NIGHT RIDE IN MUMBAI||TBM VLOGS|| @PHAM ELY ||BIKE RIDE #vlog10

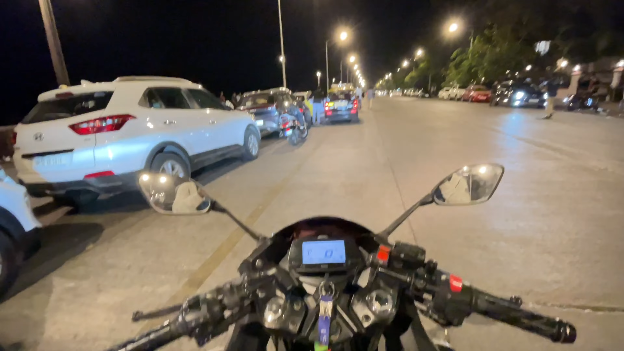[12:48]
मजा आ गया ये चला के अभी हम लोग गेटवे इंडिया में पहुंच गए देख सकते हैं ग्रुप
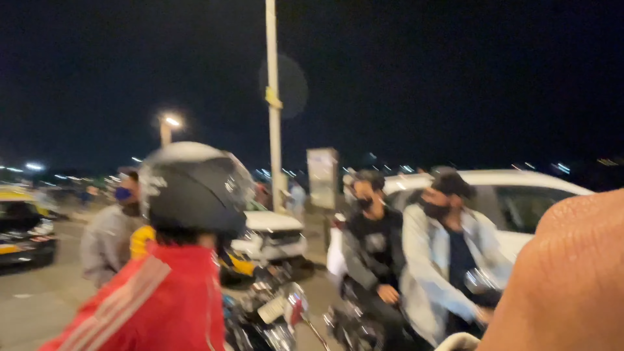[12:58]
रॉबिन डे
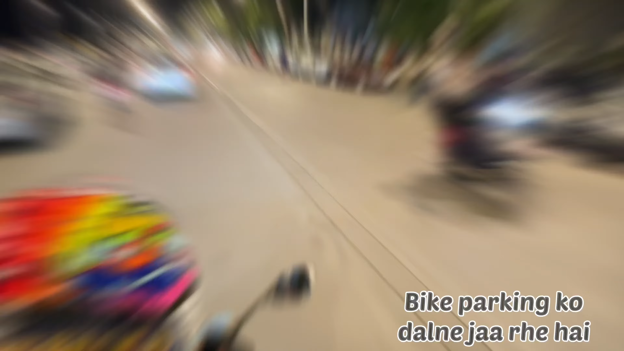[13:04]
राइट से अभी यहाँ से जा सीधा जा भी राइट सॉरी लेफ्ट
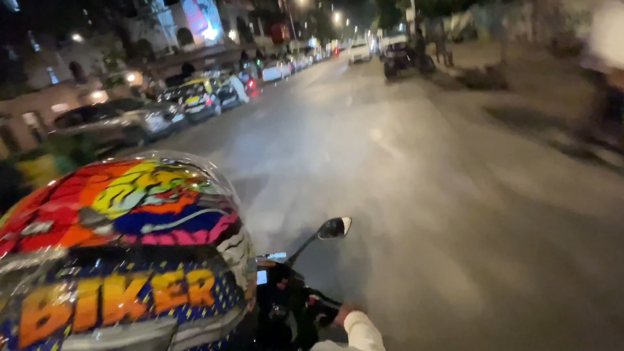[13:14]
और यहाँ पे ओयो मिले वो देखो ओयो और हाइलाइटर थे